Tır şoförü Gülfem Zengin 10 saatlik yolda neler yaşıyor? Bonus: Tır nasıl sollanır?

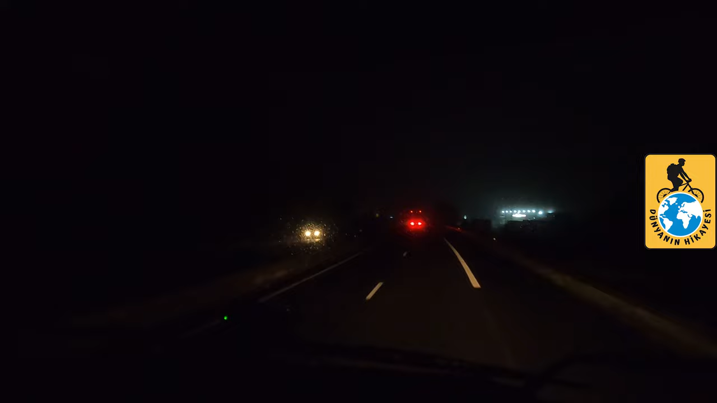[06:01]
Ama bak mesela hani sana az önce diyordum ya, inişlerde retarderi kullanıyorum diye. Bak mesela şu an hız alıyorum, 92'de miyim, 93 mü?
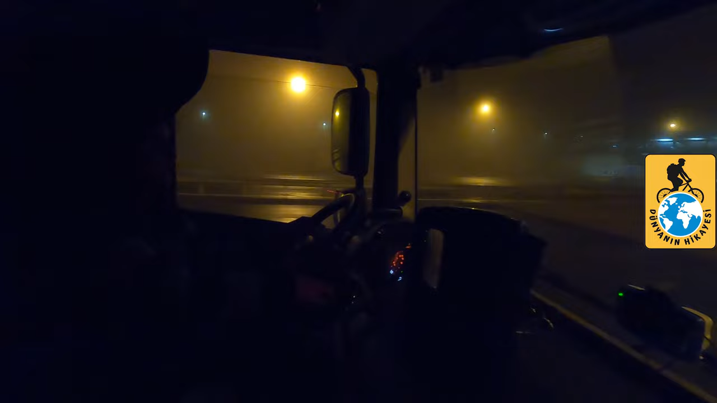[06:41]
Şimdi de gece siste yolculuk yapmak gerçekten zor. İlk röportajda sollamayı sevdiğini söylemiştin.
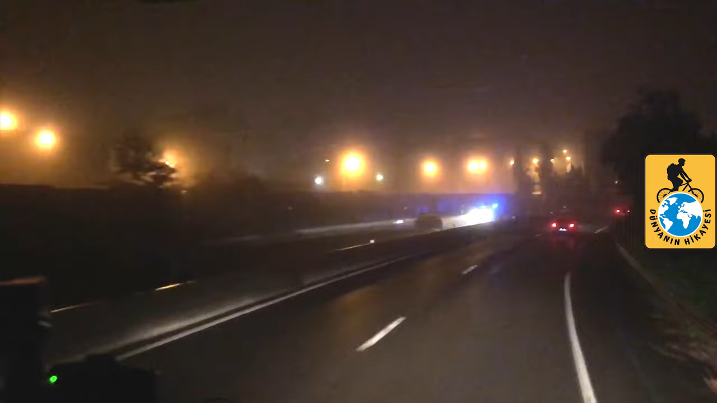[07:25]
Ambulans. Aa, kaza oldu. O arabayı gördü.